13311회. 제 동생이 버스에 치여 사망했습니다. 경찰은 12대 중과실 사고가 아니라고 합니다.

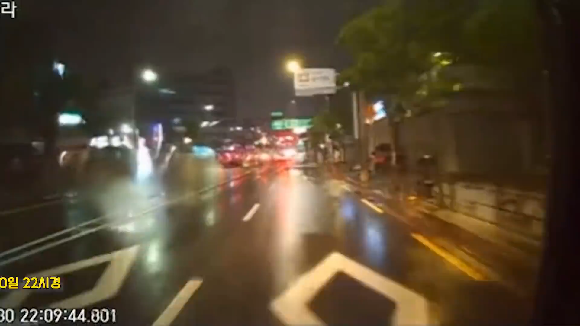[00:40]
여기에서 녹색 신호에 우회전할 수 있죠? 오른쪽에 횡단보도, 큰 횡단보도는 보행되시는데 여길 지나다가 아이쿠! 오, 이런... 아하... 이런 사고가 많이 일어납니다. 여기가 녹색 신호예요.